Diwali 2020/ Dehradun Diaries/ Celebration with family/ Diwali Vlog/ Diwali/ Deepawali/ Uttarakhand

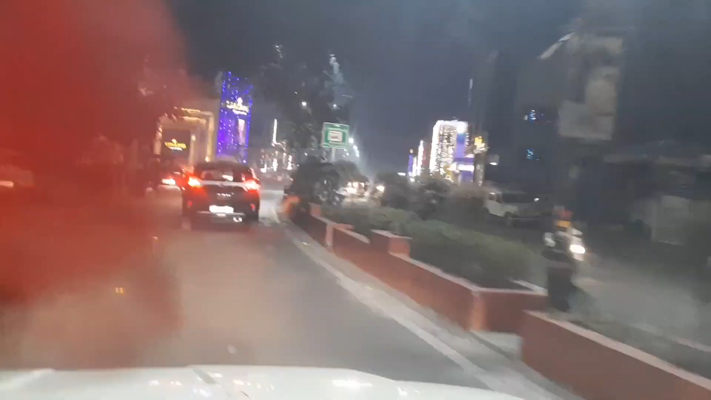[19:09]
अब हम लोग क्लॉक्टार से राजप्रोड की तरफ जा रहे हैं